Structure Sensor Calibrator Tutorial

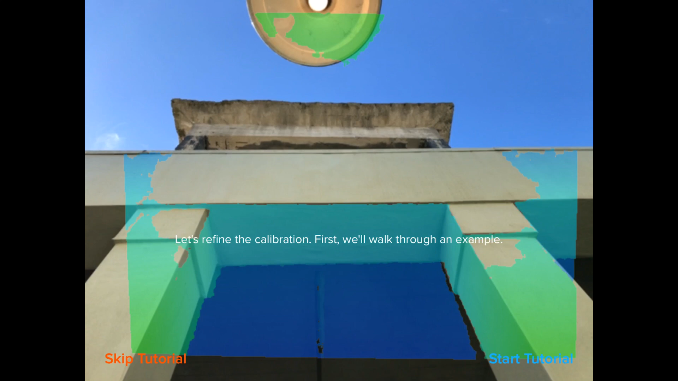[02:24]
The wide vision lens is an accessory that fits most newer precision brackets for structure sensor.